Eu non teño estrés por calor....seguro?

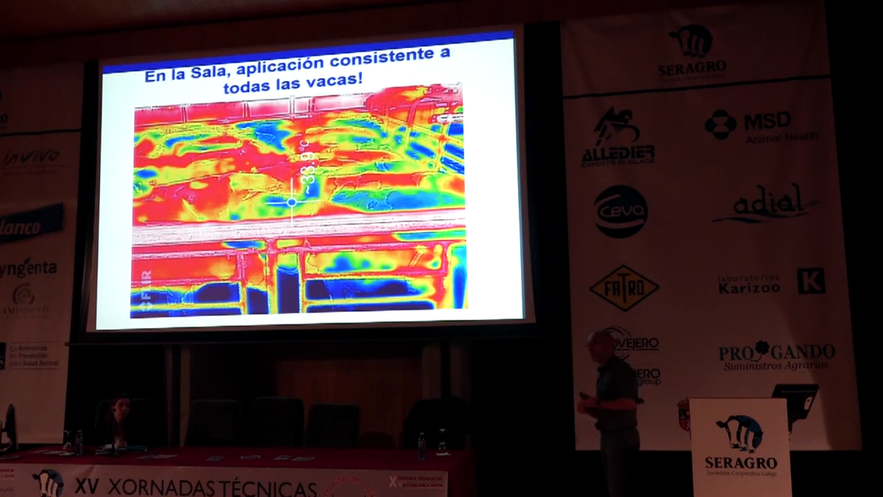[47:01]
O sea que, despois de que o sistema está posto, tamén podedes facer unha evaluación de que está funcionando ben ou non, necesito un aspersor máis ou non, hai algún aspersor que non está facendo rendemento, teño que cambiálo, hai maneiras de evaluar, o sea que non é poñelo e olvidarse, hai máis maneiras de facelo. Fixadevos nesta sala de espera, van aquí e refrixéranse moitísimo, pero probablemente non abondo. Ahora xa vos digo que un de cada dous ou un de cada tres estaba funcionando mal nesta granxa. E fixade a que vedes que están molladas e están relativamente frías, pero cando volven do ordeño, neste momento tiñan que estar frías,
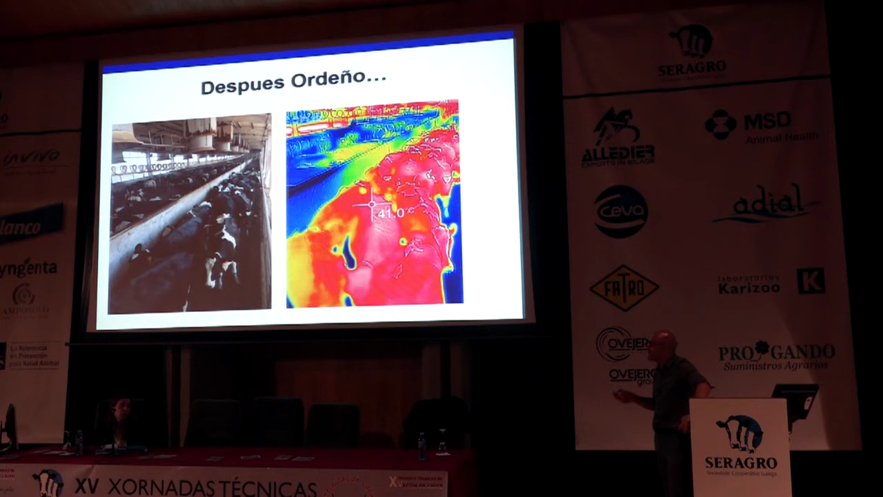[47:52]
41 grados, casi todas sistemáticamente, porque o sistema da sala de espera non está funcionando. O sea que é moi fácil falar con este granxero e dicirlle, vas a arreglar eso. Como todos os granxeros, aínda que teña este, ten 10.000 vacas, ao mellor non vai nada. Pero bueno, ese é outro cantar.
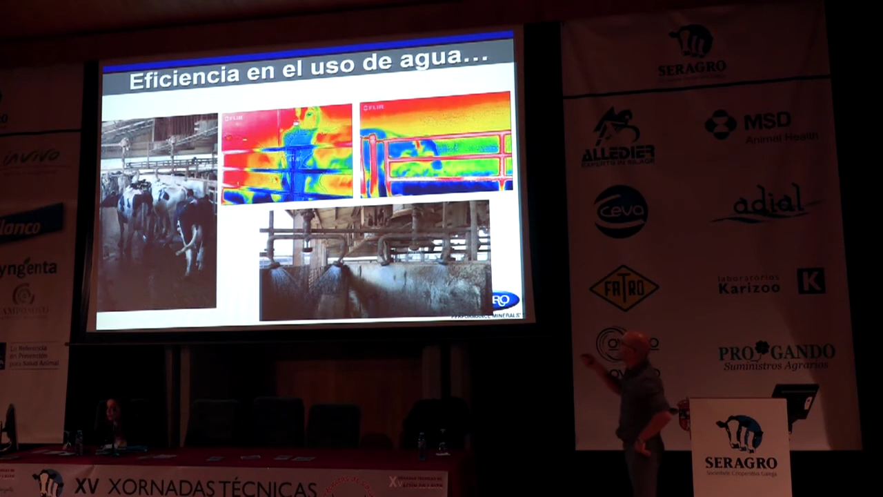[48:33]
E se vos fixades aquí, estas son as vacas que pasan despois da ducha, van desde 41 grados, e se vos fixades, baixan ao mellor 5 ou 6 grados a temperatura e van ben,
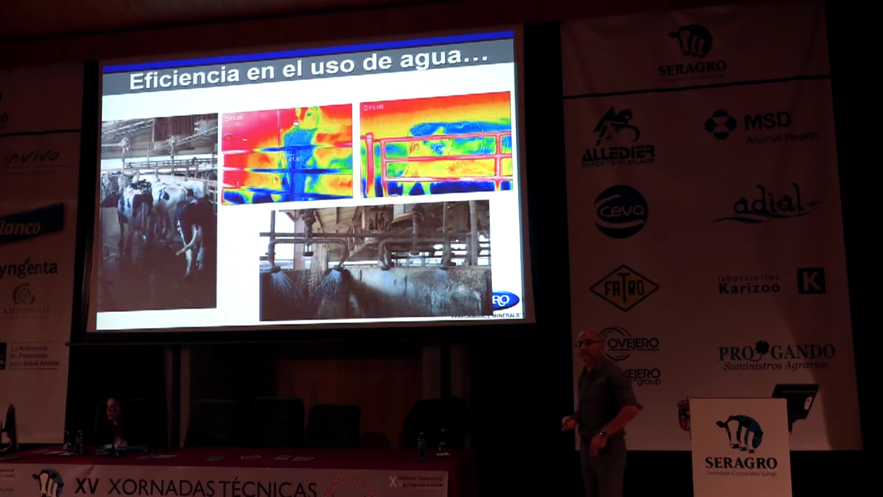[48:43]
ben molladas en estas duchas. Aquí, para sacar esta foto, alguén se mollou, porque hai que chegar ali, darlle e escapar rápido, senón xa empeza a funcionar.
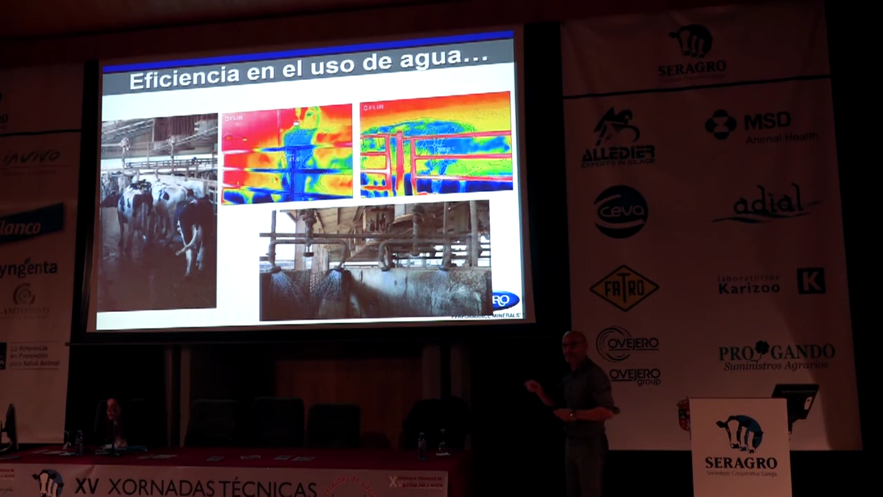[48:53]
Muy ben. Outro sistema de refrigeración. Fixadevos a diferencia, este está en tempo real, fixadevos a diferencia, aquí afora, este rapaz que está mirando a ver como funciona, probablemente estuviera a 30 e algo grados, e dentro do túnel,
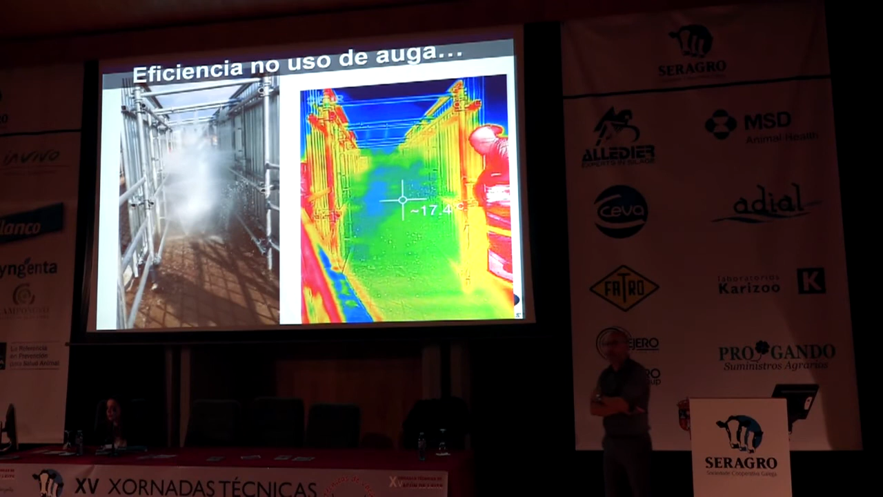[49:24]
todas as vacas que pasen van a ter suficiente, moi rápido, en 5 segundos, se van a enfriar e van a ter un choque hasta 18 ou 20 grados e les vai baixar a temperatura moi ben.
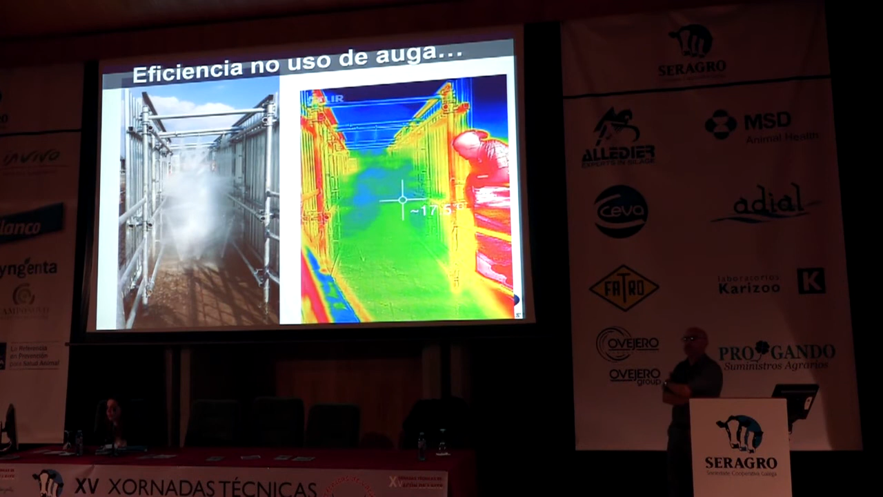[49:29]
Se isto está na salida dunha sala de ordeño, e é o ordeño da tarde, vou estar moi cómodo, que estas vacas durante toda a noite van estar cómodas.